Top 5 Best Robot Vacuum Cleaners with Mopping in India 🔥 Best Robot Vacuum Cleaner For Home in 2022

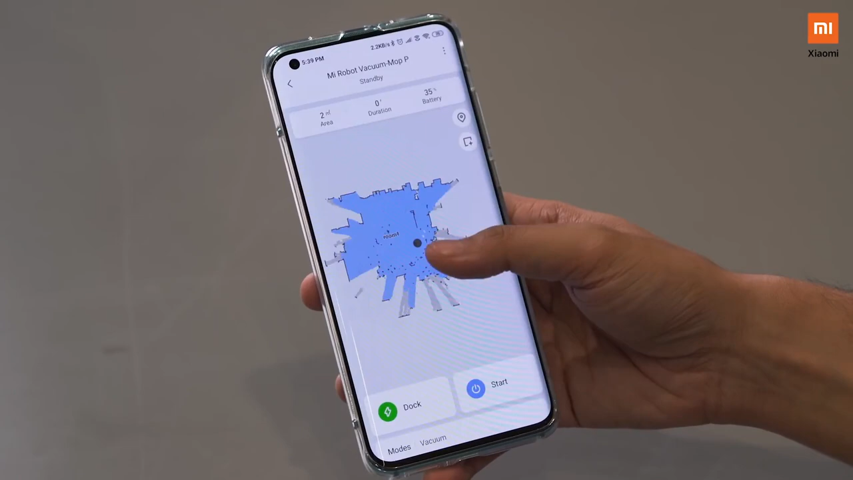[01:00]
अप टू 10 मैप स्टोर करने का ऑप्शन है चाहे तो घर के अलावा ओफिस में भी ले जा सकते
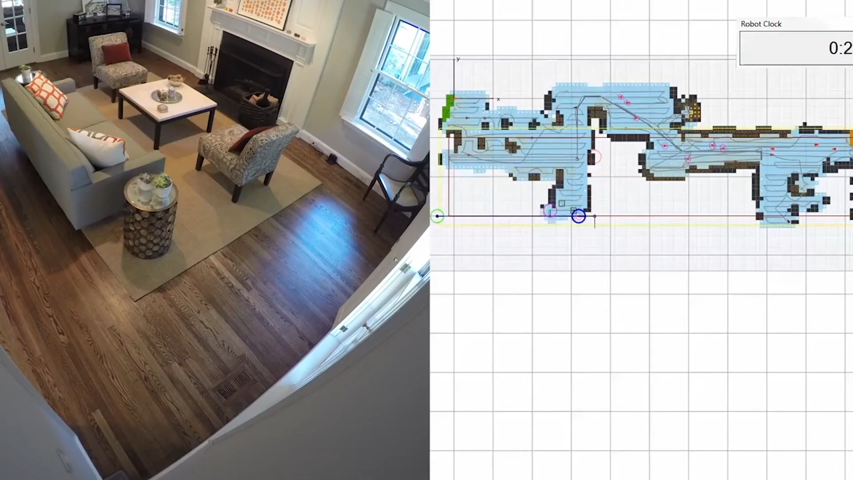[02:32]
इसके लिए adaptive navigation का use करता है simple language